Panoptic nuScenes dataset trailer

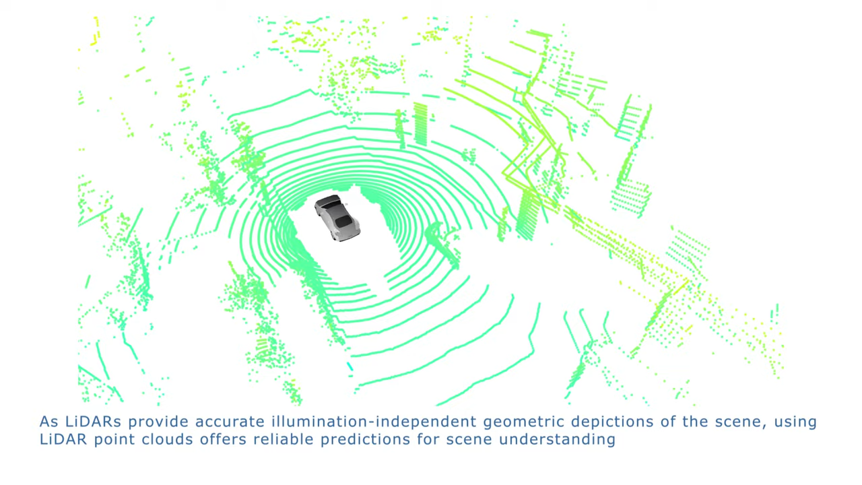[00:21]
As LiDARs provide accurate illumination-independent geometric depictions of the scene, using LiDAR point clouds offer reliable predictions for scene understanding.
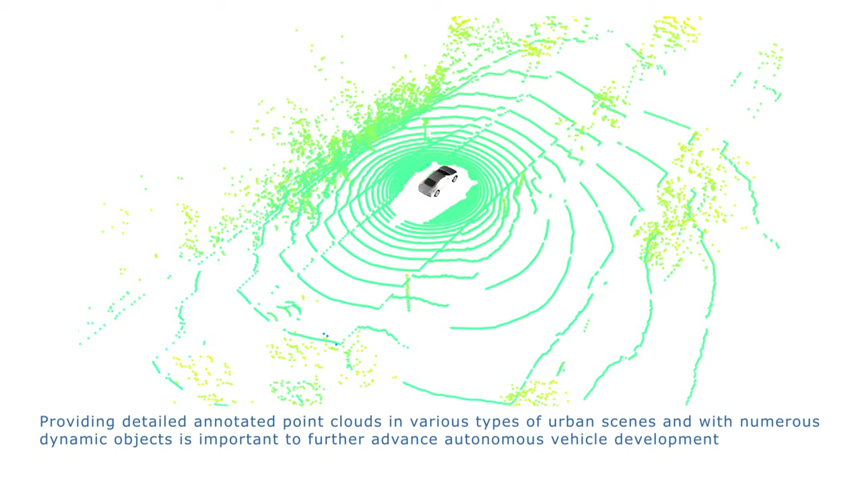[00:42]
With this in mind, we introduce Panoptic New Scenes.
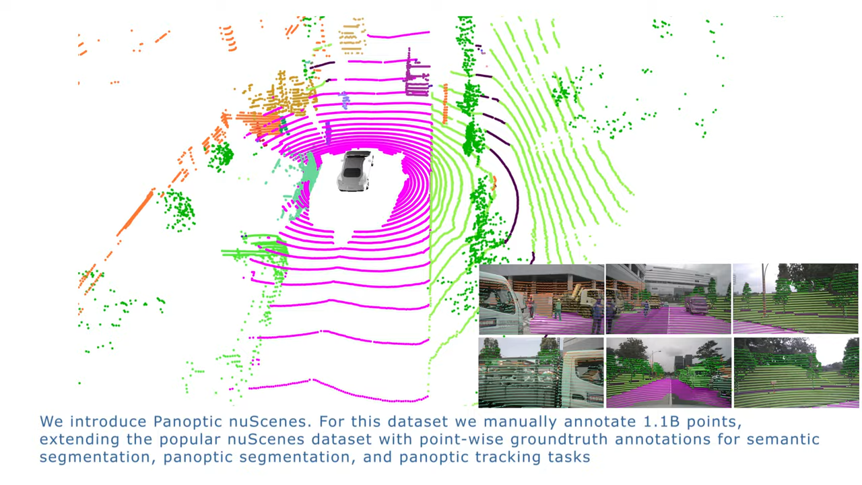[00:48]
For this dataset, we manually annotate 1.1 billion points,
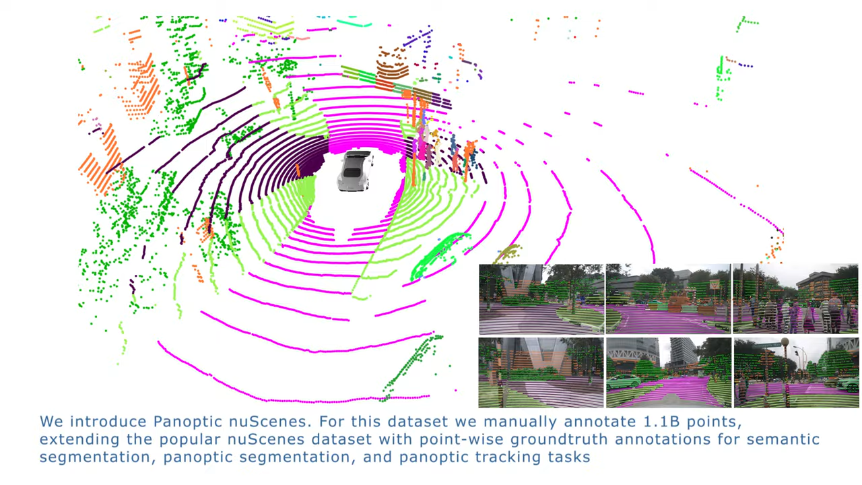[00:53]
extending the popular New Scenes dataset with point-wise
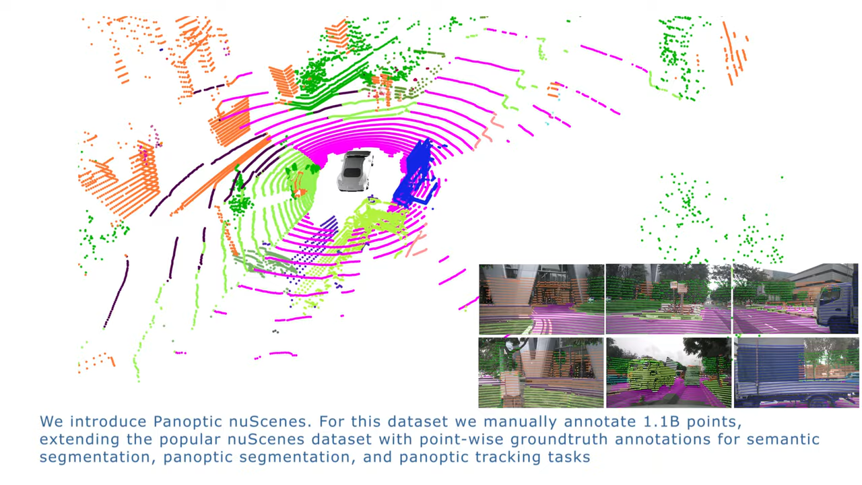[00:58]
ground-truth annotations for semantic segmentation, panoptic segmentation and panoptic tracking tasks.
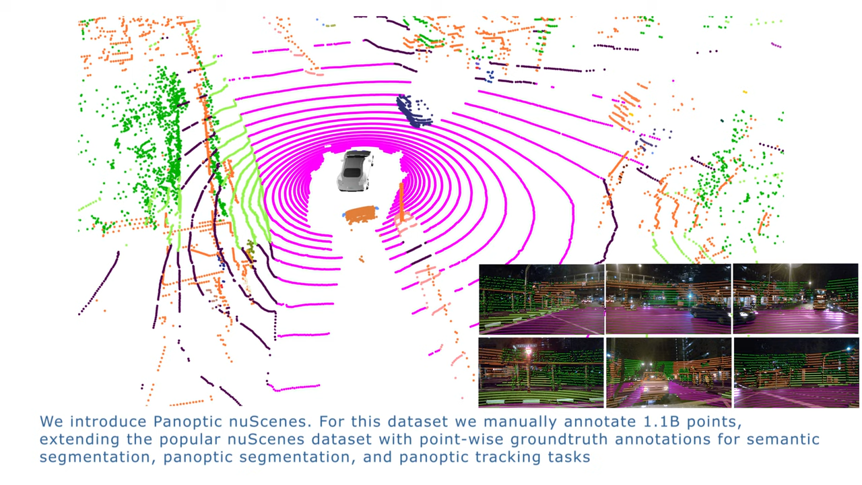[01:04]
The dataset contains 1,000 scenes from locations in Singapore and Boston.
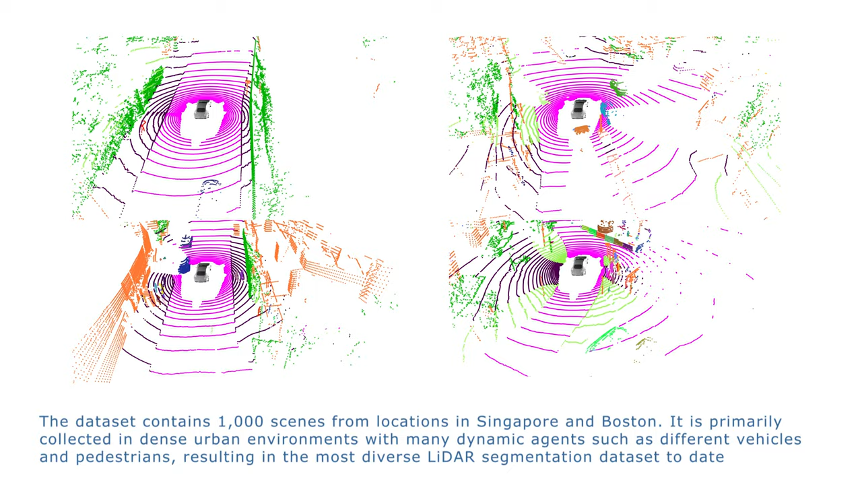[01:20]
resulting in the most diverse LiDAR segmentation dataset to date. We set up the LiDAR semantic segmentation,
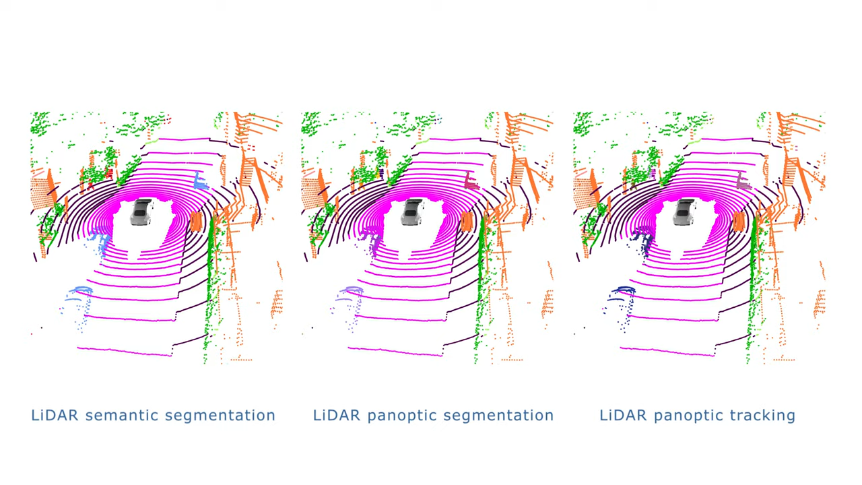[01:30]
LiDAR panoptic segmentation and LiDAR panoptic tracking benchmarks with our Panoptic New Scenes dataset.
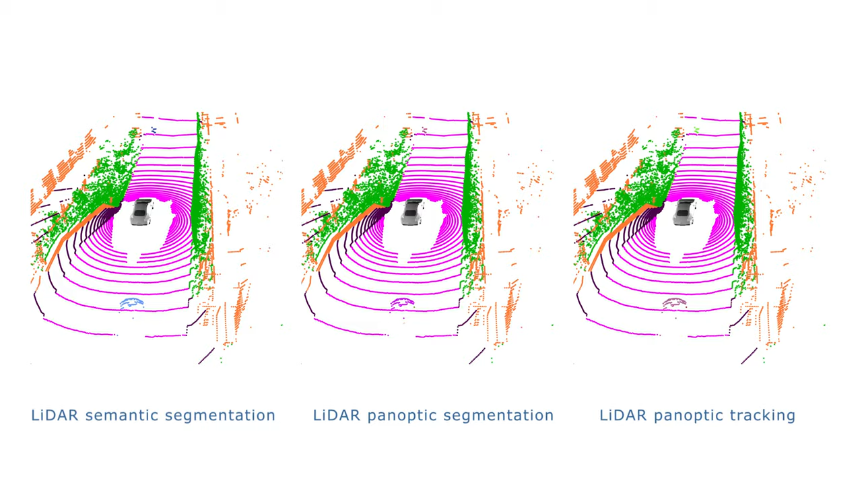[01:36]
In LiDAR semantic segmentation,
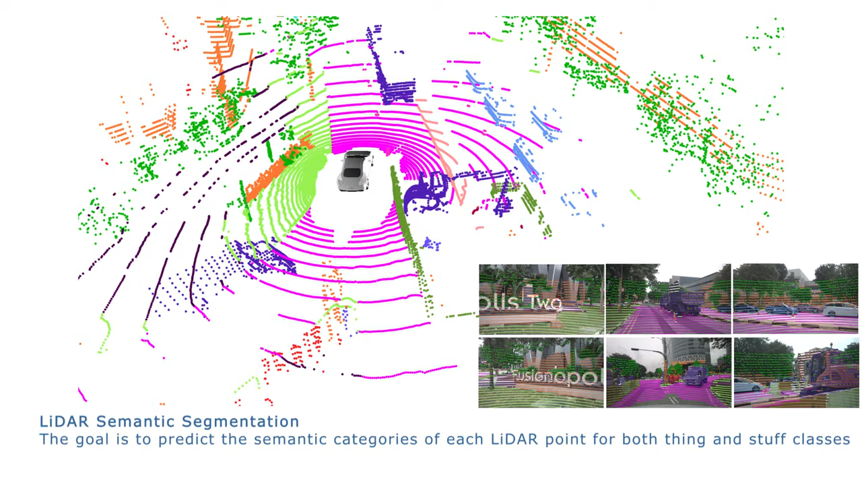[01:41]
the goal is to predict the semantic categories of each LiDAR point for both Think and Stuff classes.
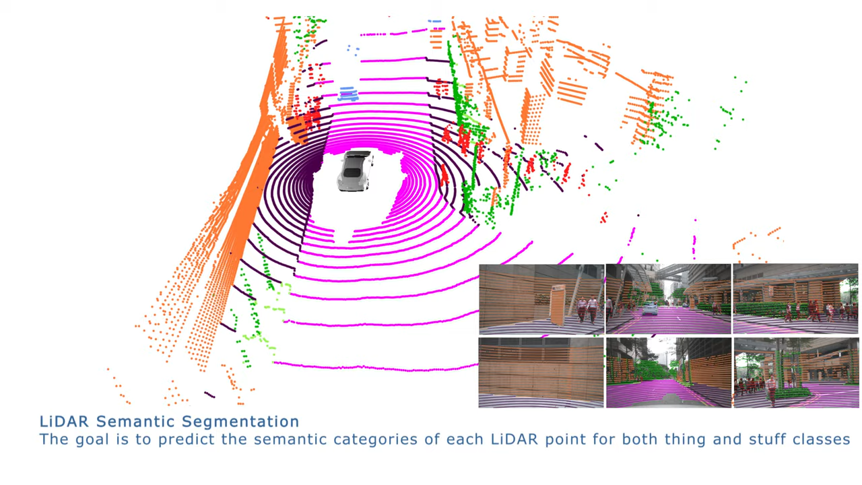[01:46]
LiDAR panoptic segmentation task requires
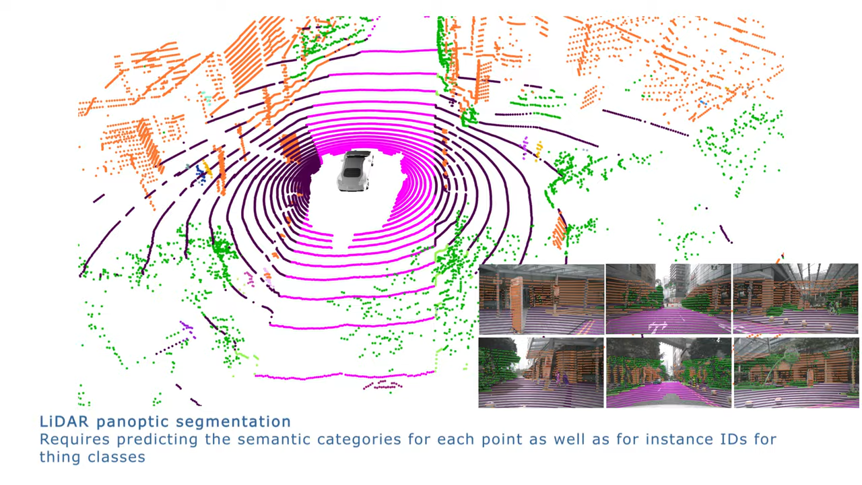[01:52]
predicting the semantic categories for each point, as well as for Instance IDs for Think classes.
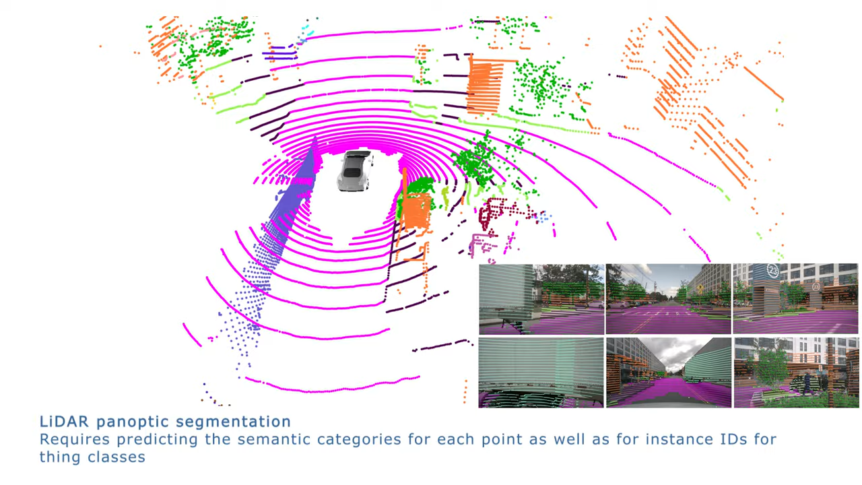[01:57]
While panoptic segmentation resolves the
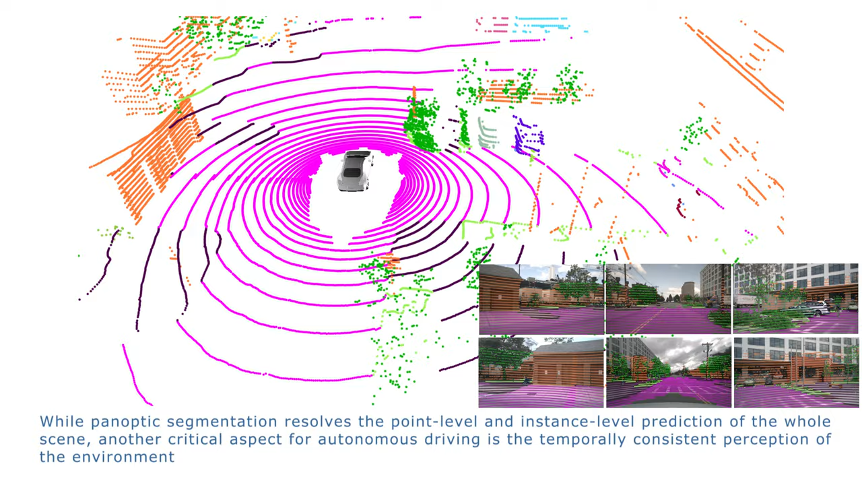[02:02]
point-level and Instance-level prediction of the whole scene,
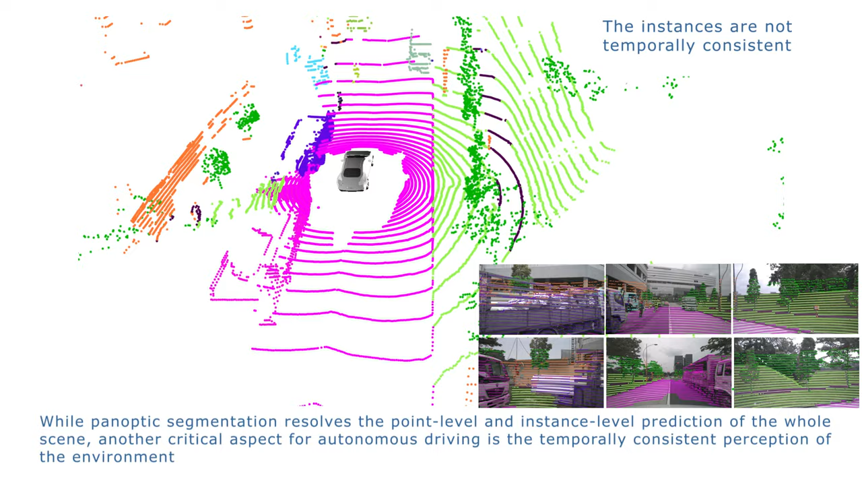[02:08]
another critical aspect for autonomous driving is the temporally consistent perception of the environment.
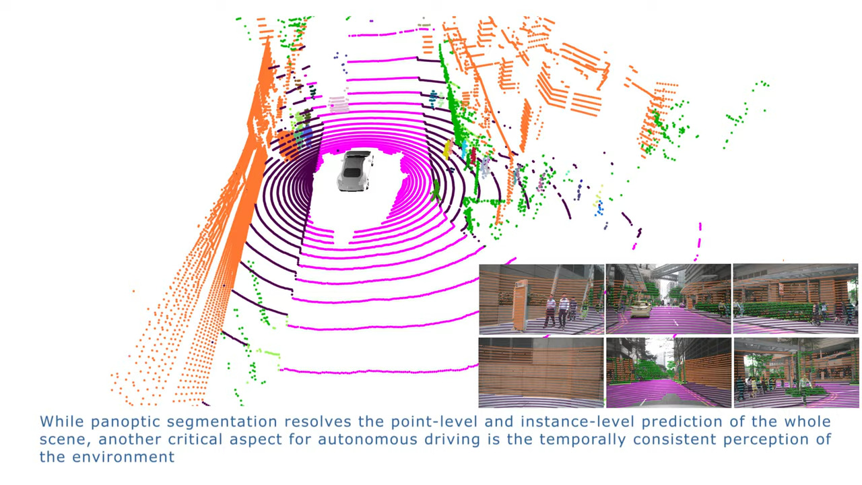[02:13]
Therefore, the goal of LiDAR panoptic tracking is to predict
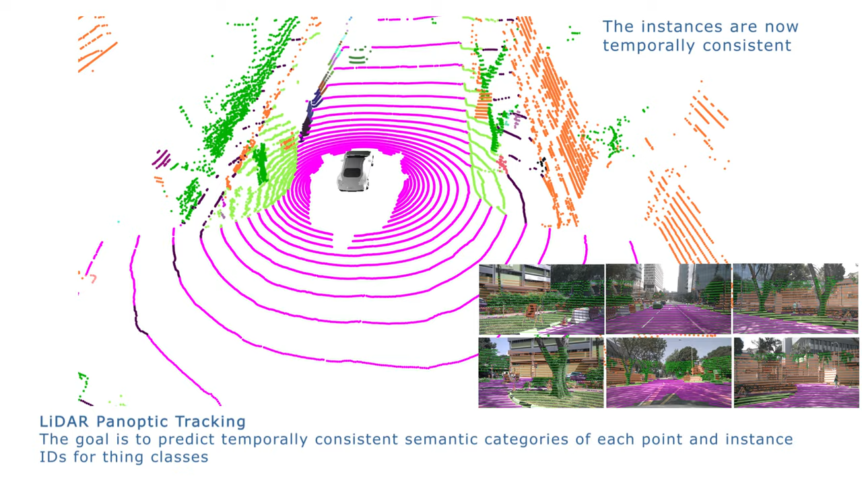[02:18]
temporally consistent semantic categories of each point and Instance IDs for Think classes.